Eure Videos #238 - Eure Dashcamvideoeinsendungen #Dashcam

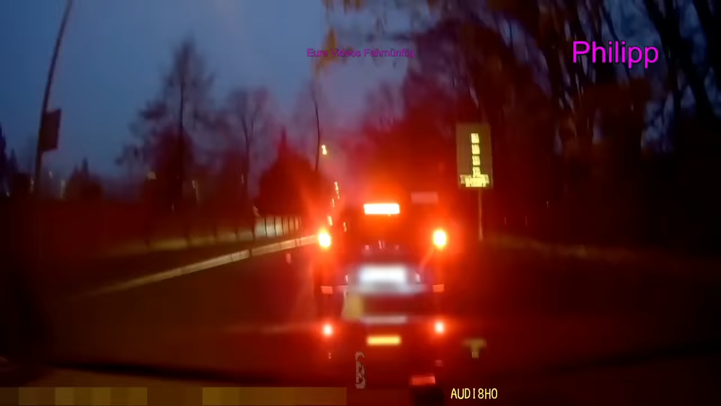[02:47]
wer es nicht geschnallt hat dem philipp ist einer raufgefahren na super das passiert
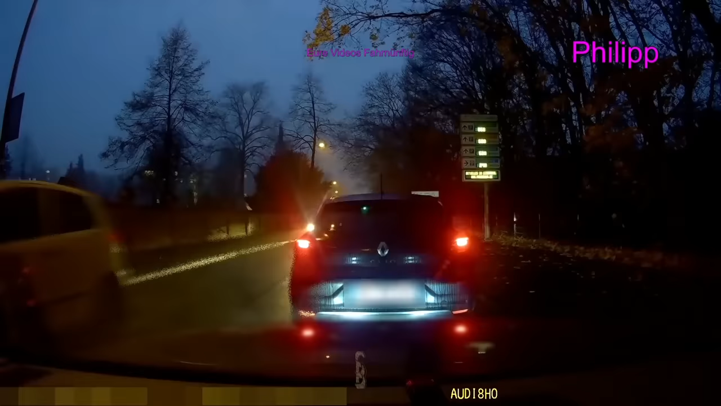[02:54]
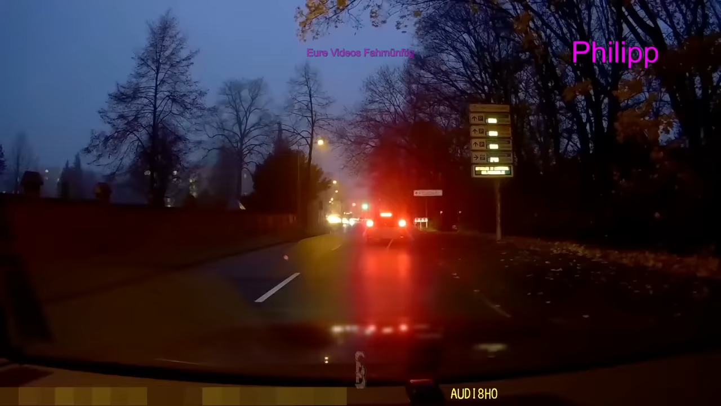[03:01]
naja wozu sind versicherungen da philipp sagte auf den fotos war gar nichts zu sehen aber es waren trotzdem 4000 euro schaden weil das heck verschoben war und schwupps schon gegen der kofferraum nicht mehr zu und er war immer offen ich hab dich nicht berührt er hat nur mich er hat nur mich voll erwischt alles gut alles gut alles gut ja mir geht's gut nur ein bisschen unter schock
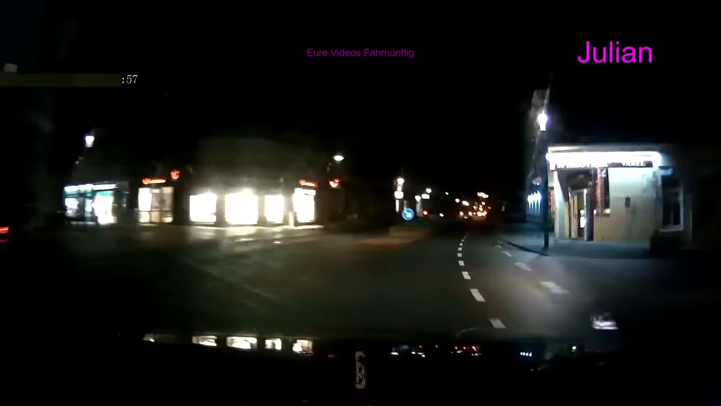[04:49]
julian guckt da rechts diesem pkw hinterher und fragt sich was er da jetzt treibt und den von links hin hat er erst spät gesehen
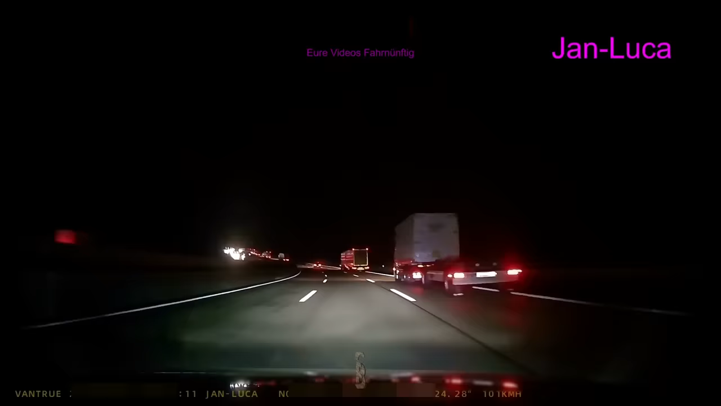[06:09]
ich weiß nicht wo wir sind aber es ist auf jeden fall sehr bergig es geht steil bergauf die lkw fangen das kriechen an teilweise und naja dann wird es immer komisch und ulkig und seltsam warum hier überholen weil die nicht ausgebrannt werden guck mal wie langsam der fährt der lkw fangen
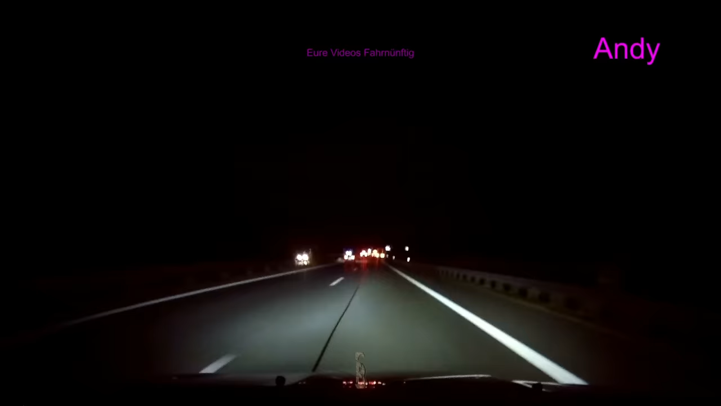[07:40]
als ob das nicht leicht auf der autobahn schon lebensbedürft alter der steht einfach daneben ohne warnenblinker ja warum hat der keine warnenblinker an das problem ist die linke spur da sind die gerade mit 180 immer vorbeigekommen ja aber der steht einfach ohne warnenblinker auf der autobahn wow ok das hab ich noch nie erlebt das war mein erstes mal das ist das einfach ein auto auf der autobahn steht ohne warnenblinker im dunkel natürlich ne